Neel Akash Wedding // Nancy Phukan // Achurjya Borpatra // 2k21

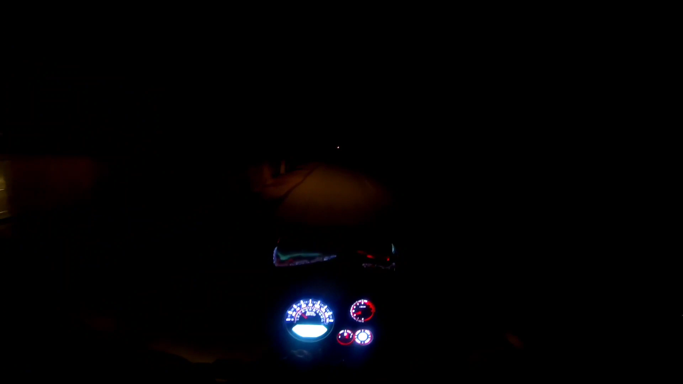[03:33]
দুলীয়াজানৰ বৰডুবিৰ পৰা নীল আকাশদাৰ কইনা আনিবলৈ বুলি গৈ আছোঁ মাৰ্ঘেৰিটা তো চাই থাকা
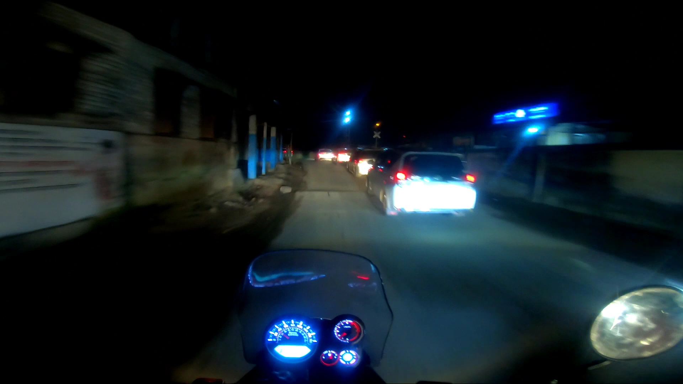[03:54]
লাহে লাহে লাহে লাহে দুখনমান ক্ৰছ কৰি আহি গ'লোঁ ফ্ৰণ্টত এইফালে
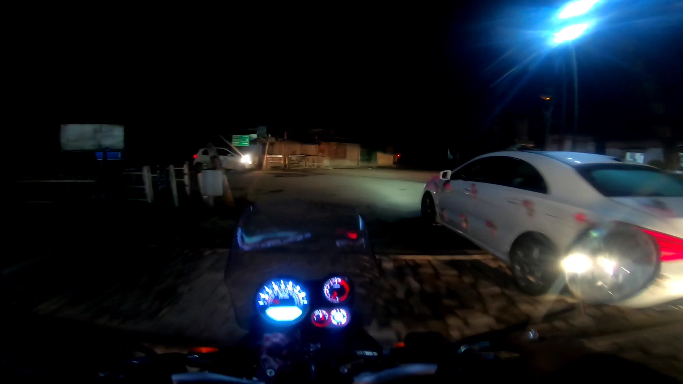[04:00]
আৰু ছাইডত যিমান গাড়ী দেখিছে ন গোটেইখিনি নীল আকাশদাৰ কইনা
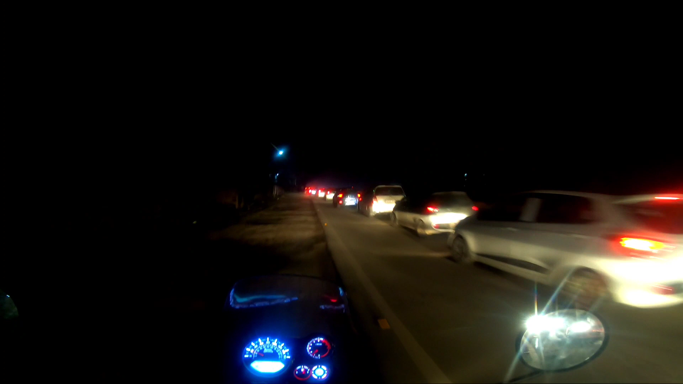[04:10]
আনিবলৈ বুলি ওলাইছে মাৰ্ঘেৰিটালৈ দুলীয়াজানৰ পৰা